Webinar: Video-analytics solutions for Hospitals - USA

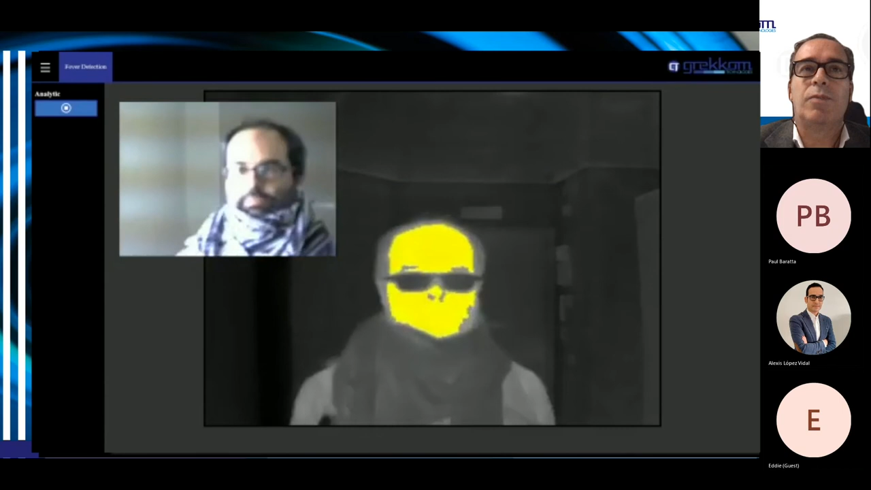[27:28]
So automatically here, you can see that the person is with high temperature and then automatically will, uh, will give the, uh, the alarm.
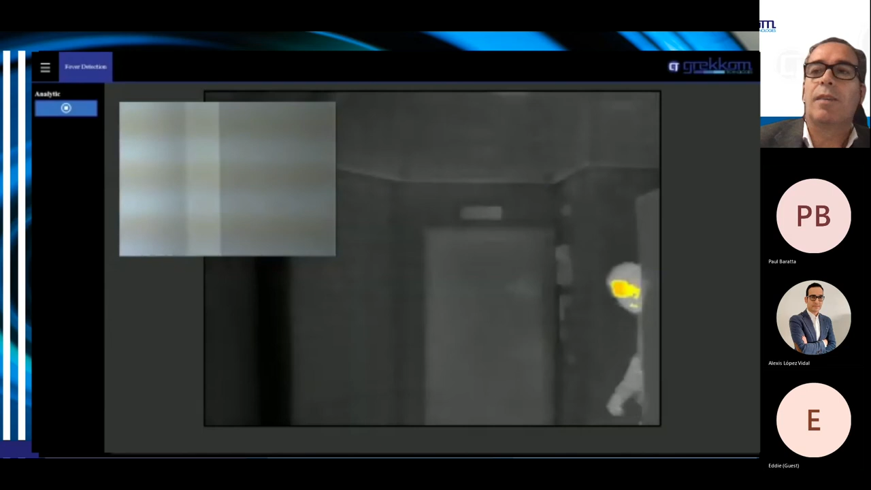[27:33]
Okay. And then another one of the solutions that we also have is the, uh, perimeter surveillance.
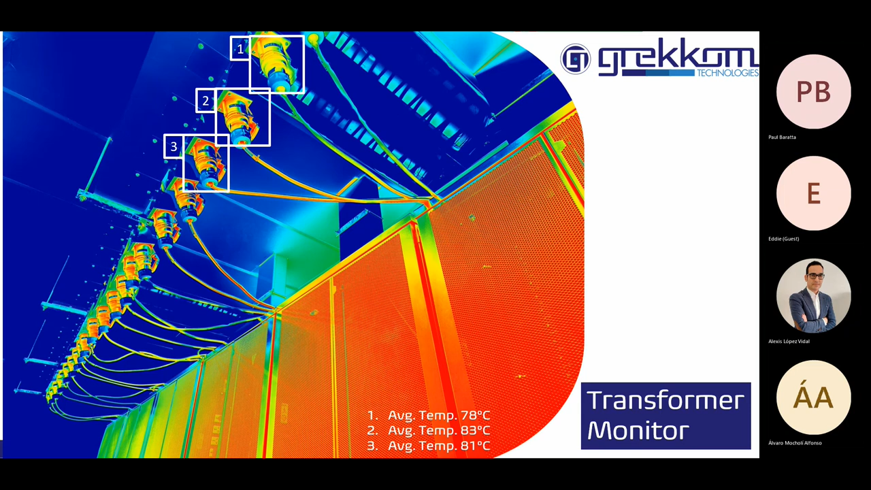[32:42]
And the, uh, the idea is to detect overheating, uh, uh, overheating, uh, parts or overheating components in order to prevent from, uh, failure. Okay. So with this solution, what we do is we are, uh, 24 hours, seven days a week monitoring all the components. And then, uh, what we do is we save on a database, uh, the temperature, uh, readings in a way that we can see how that component is evolving, uh, throughout the period of time. So whenever we see that the temperature is, uh, increasing, we can anticipate to a failure and then,
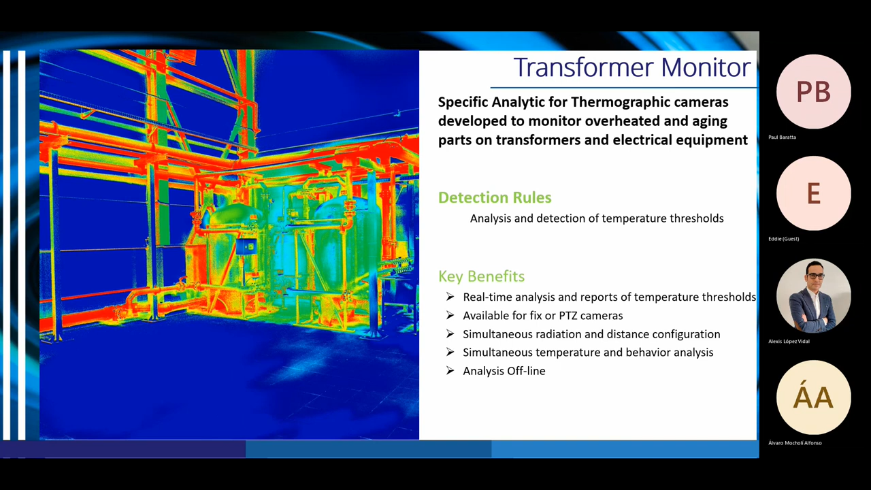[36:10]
I mean, it takes the maximum and the minimum temperature of the, of the image. And based on that, it gives a science one color. Okay. Thank you. This, these are some of the, uh, key clients that, uh, we have been dealing with.